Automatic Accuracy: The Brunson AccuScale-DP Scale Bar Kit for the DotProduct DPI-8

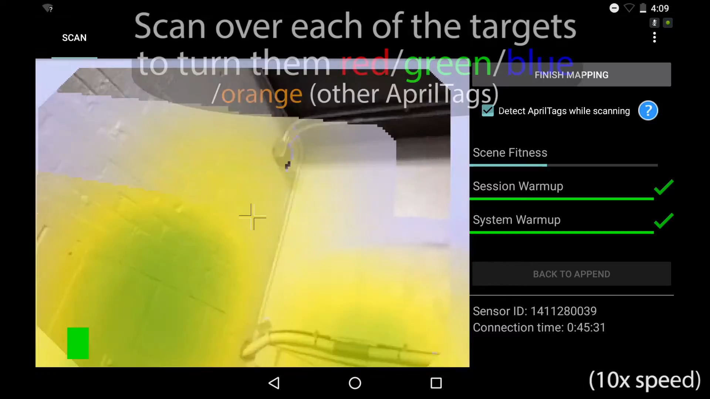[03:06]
You'll notice that all of my April tags are turning orange and any targets on my scale bar kit are turning green, red, or blue.
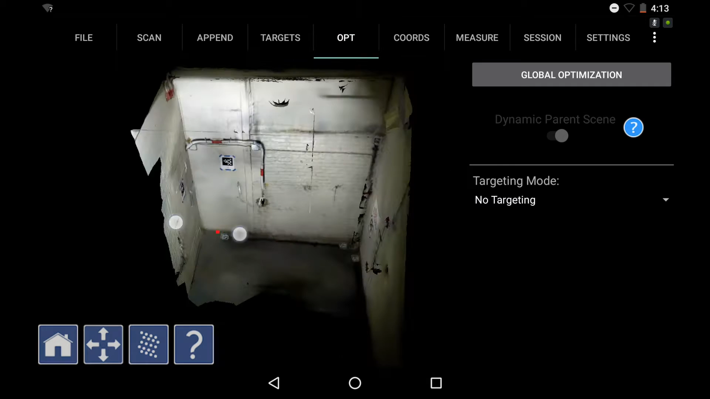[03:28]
And now when I hit the global optimization button as normal this new window pops up automatically.
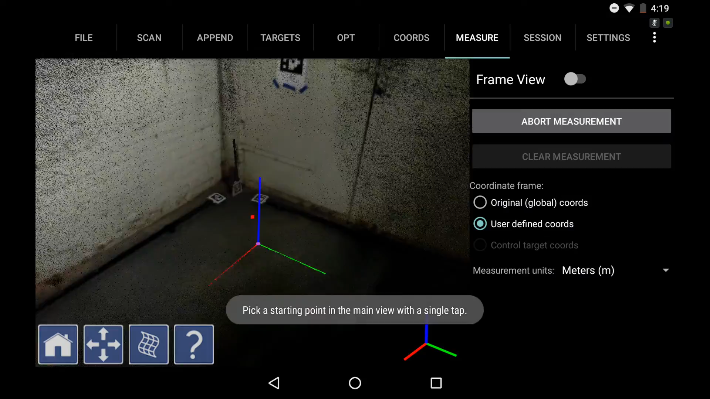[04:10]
I'm going to quickly set a coordinate system to reference the data and then I can take a measurement to quickly verify the 2.2 meter that was utilized and
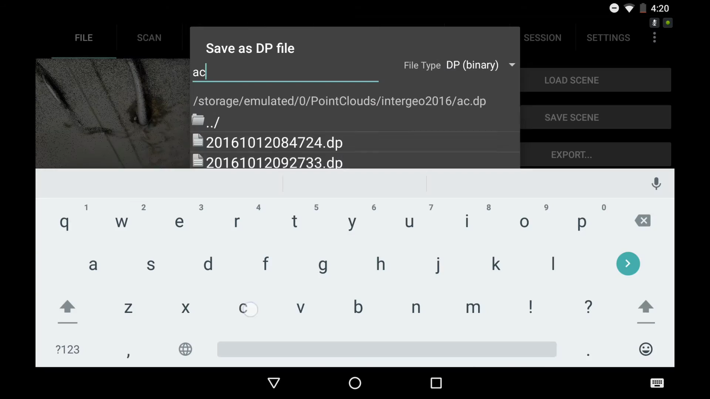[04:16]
then save and export my scan to use in .3D and then bring into further applications from there.
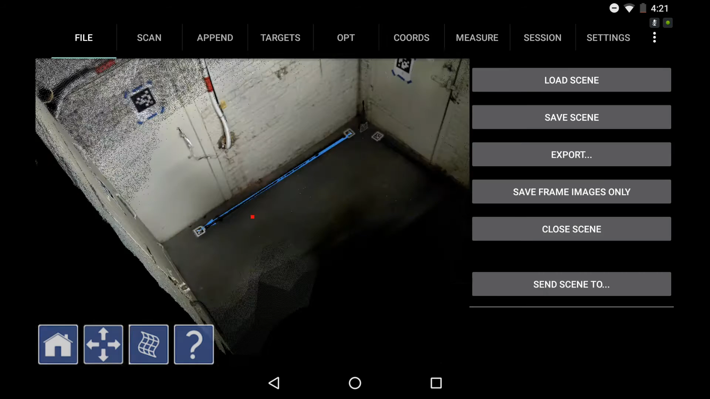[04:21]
So right now I'm opening it up right on my Android in .3D so I can have a look at the data in my full screen view or an editor.